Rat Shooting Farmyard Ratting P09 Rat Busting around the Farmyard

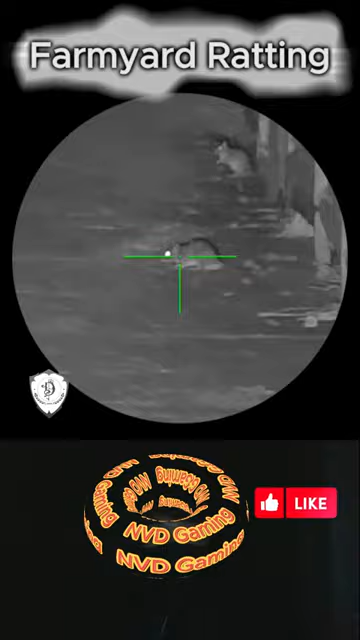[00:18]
The first shot wasn't a clean cure so a second shot was managed.
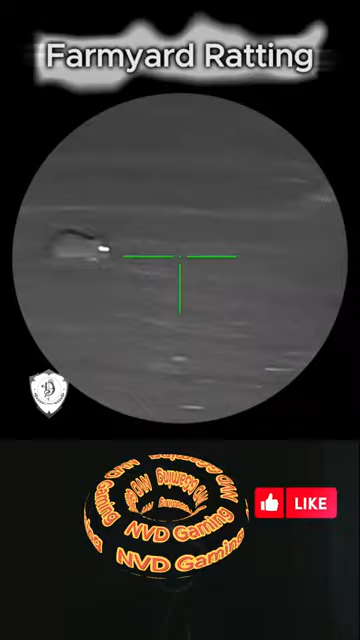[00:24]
However I didn't allow for the fact that the rat was a little bit closer this time and the pellet sailed over his head.
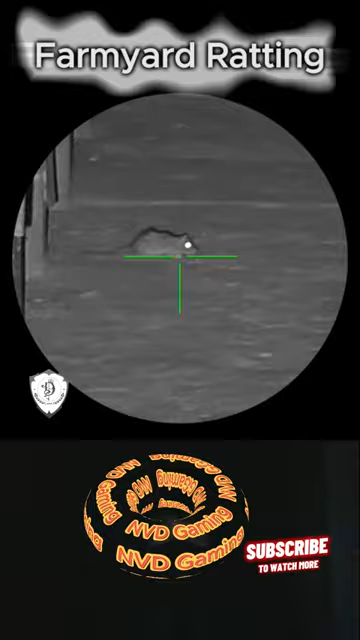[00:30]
So aim slightly under the rat and a chest shot. No second shot beaded on this rat, that's for sure.